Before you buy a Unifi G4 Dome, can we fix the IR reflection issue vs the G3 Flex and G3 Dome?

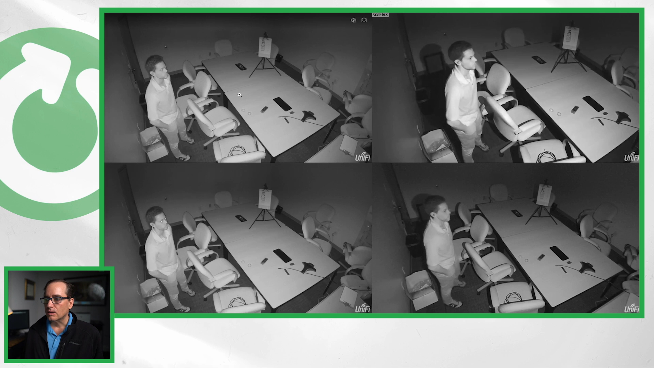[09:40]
All right so for our final experience I took the domes off of both of the G3 and G4 dome and you can see the G4 is a little bit crisper. I don't know that it's necessarily that much of a difference. Looks nice. G3 flex still punchy looking good.
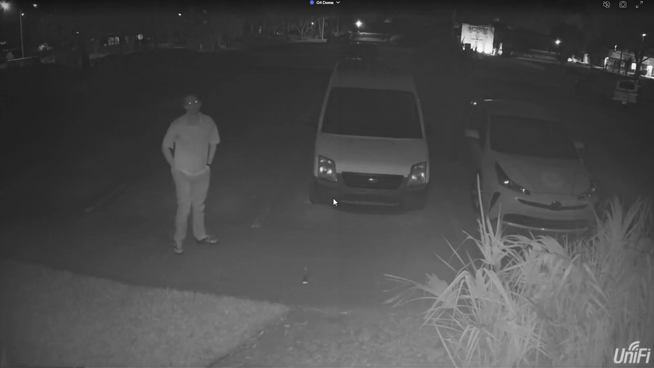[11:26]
I think the G4 dome will be ceiling or wall mounted indoors 95% of the time.
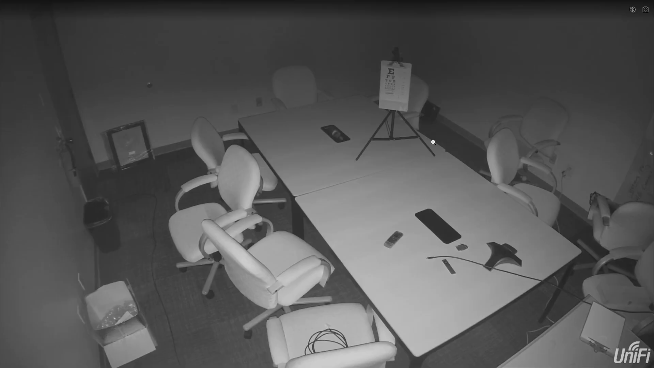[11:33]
In those conditions I see no problem with image quality. The G4 IR emitter is the weakest of the three but I still feel that it is more than bright enough even in a pitch black environment.